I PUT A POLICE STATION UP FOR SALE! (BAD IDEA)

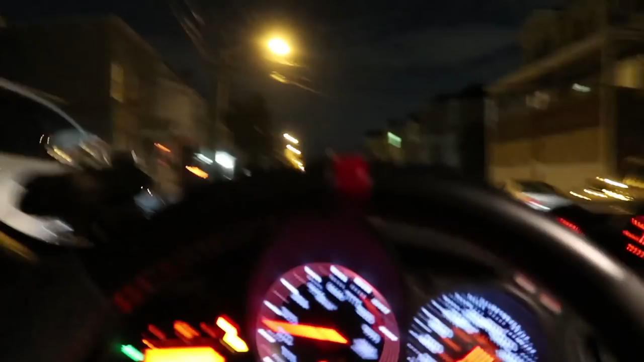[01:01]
Alright, guys, so we just arrived at this Walmart in Mexico right here.
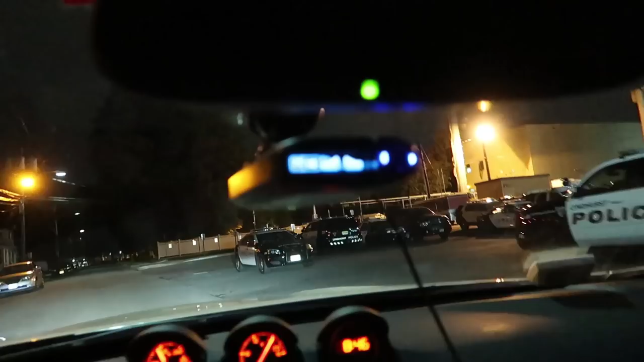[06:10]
God damn. Yeah, this is it. Yep, this is 100%. How does he...
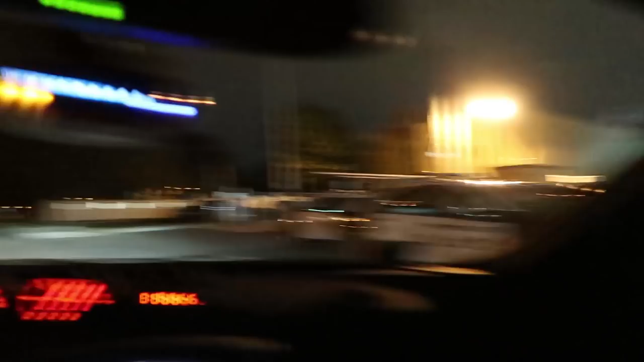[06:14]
Look at the radar. How does the radar know that all these cop cars are here, though?
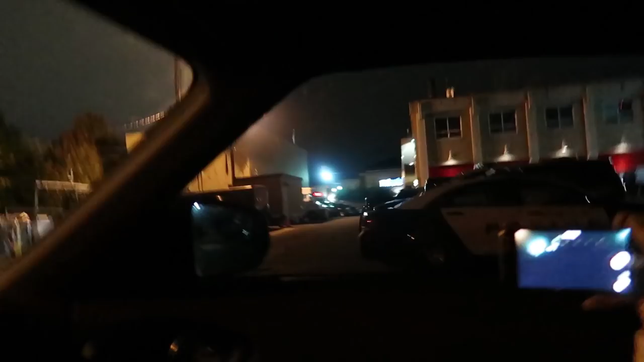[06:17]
Like, how does it, like, detect that?
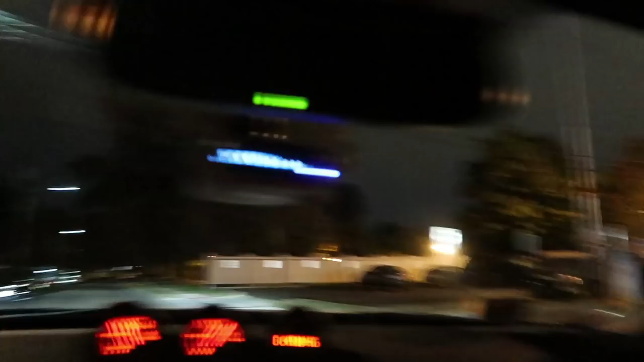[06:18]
I have no idea, but it's going. It's flipping out right now. And not just a regular car. Alright, this is the police station right here.